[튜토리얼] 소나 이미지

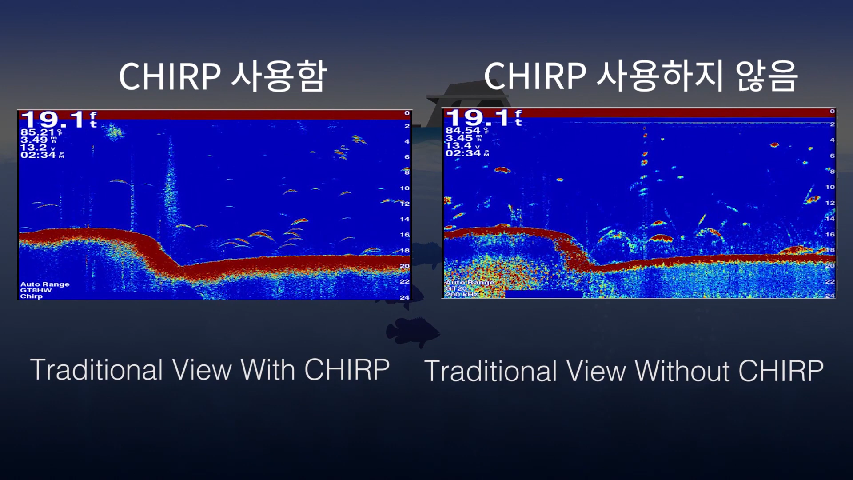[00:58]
On screen: depth 19.1 ft
The next sonar view Garmin offers is Clearview.
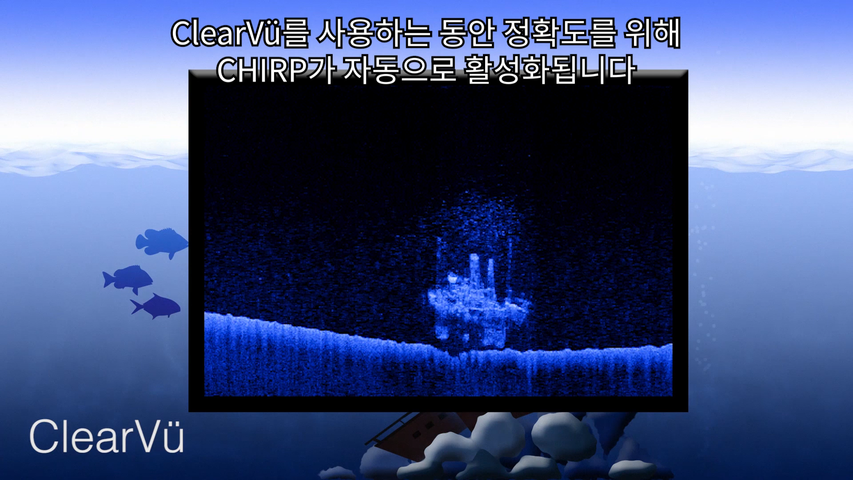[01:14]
Here is a side-by-side comparison of traditional and Clearview.